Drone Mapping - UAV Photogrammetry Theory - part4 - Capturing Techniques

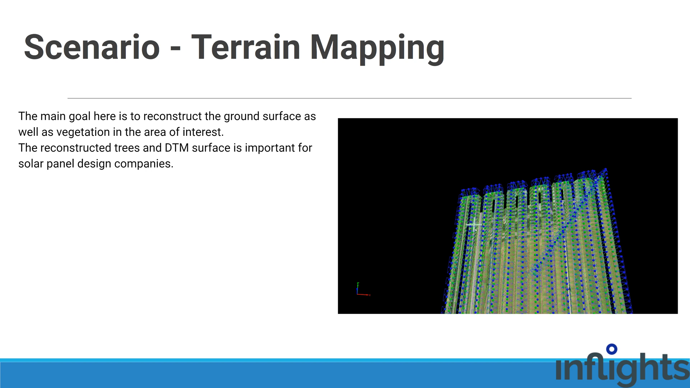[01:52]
The main goal here is to reconstruct the ground surface as well as the vegetation in the area of interest.
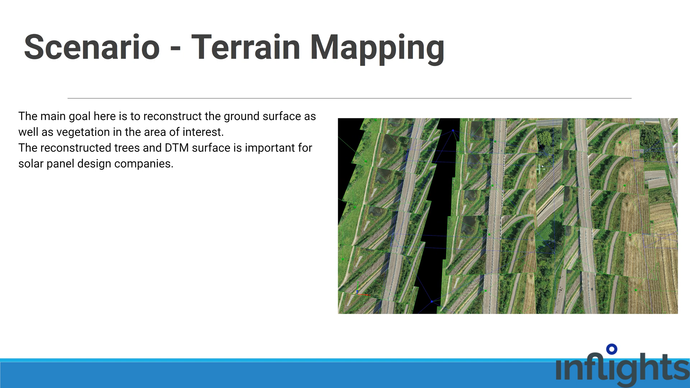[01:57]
The reconstructed trees and DTM surface is important for solar panel design companies.
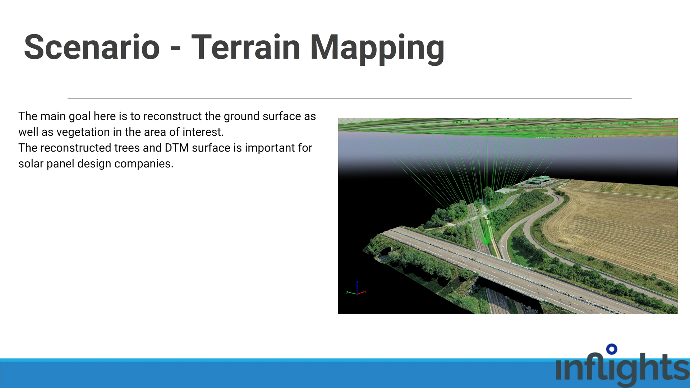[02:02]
For this, we typically do GSD of 2 centimeters or 3.5 centimeters per pixel.
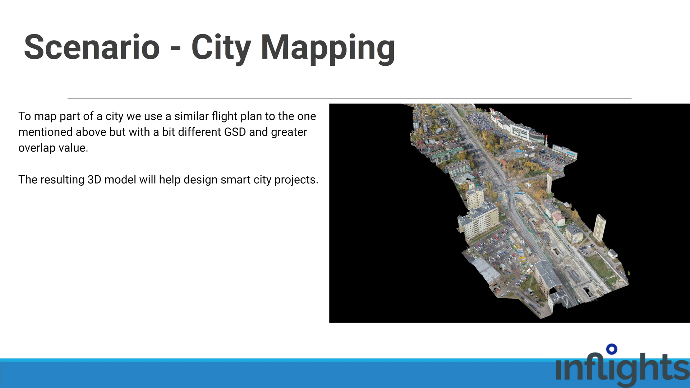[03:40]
The resulting 3D model will help to design smart city projects.
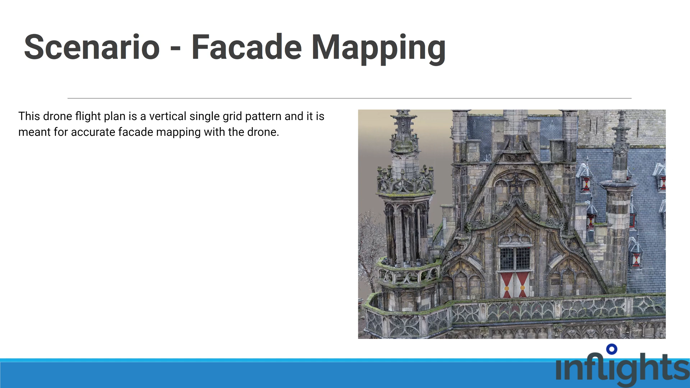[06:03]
This drone flight plan is vertical single grid pattern and it is meant for accurate facade mapping with a drone.
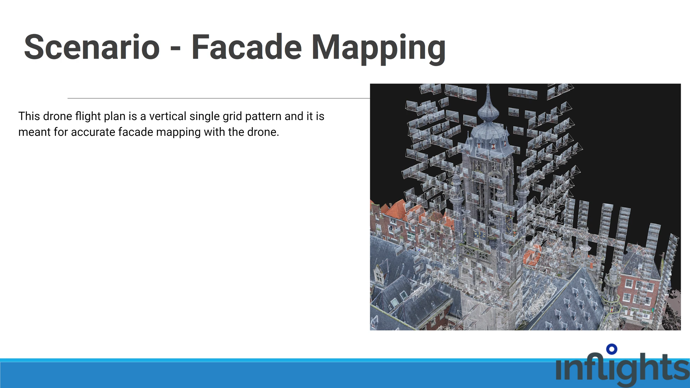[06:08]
For example, for accurate 2D ortho projection image.
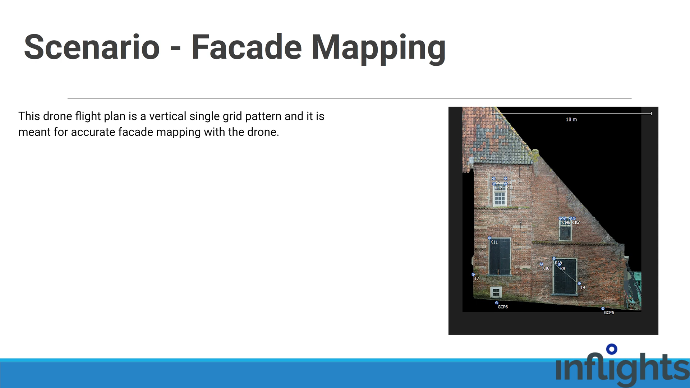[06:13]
DJI Phantom 4 RTK has an automatic flight plan for that.
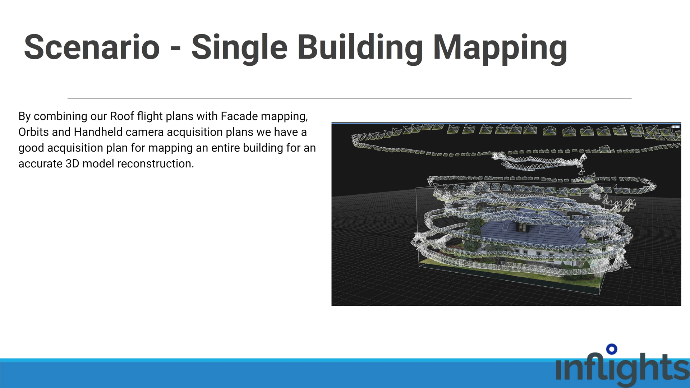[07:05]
orbits and handheld camera acquisition plans, we get a good acquisition plan for mapping an entire building for an accurate 3D model reconstruction and 2D ortho projections.